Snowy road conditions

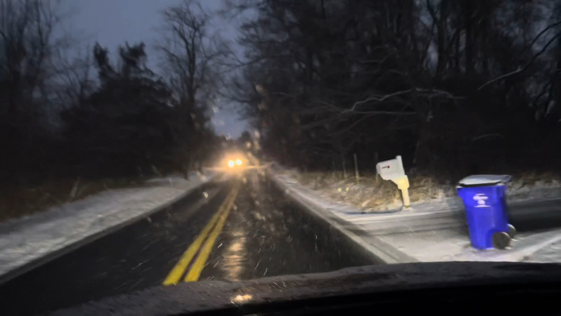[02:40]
here's a car coming down the road here I'm still going 19 miles an hour still
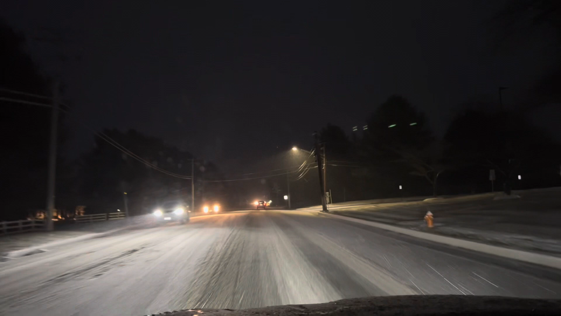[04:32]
It's getting worse and worse as you go these roads. Look at that.
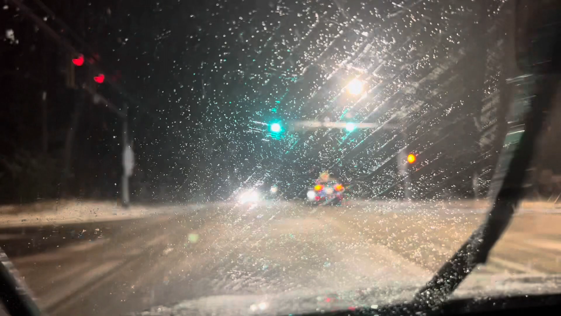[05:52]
Really not good conditions here. That car turned so we're going to go. Because we're entering a new road now.
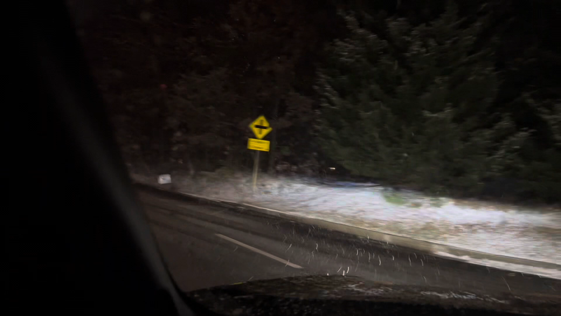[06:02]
I'm like, neighborhood speed, 25 miles an hour in a 40.
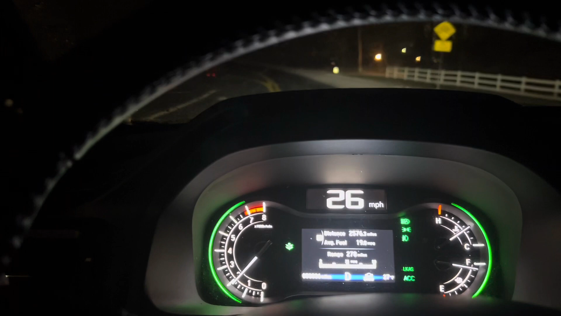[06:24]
I just got an idea how dark it is here. Here. I can tell you enough, I don't even know what lane I'm even in. I can't even see my lines. This is a lot of fun though.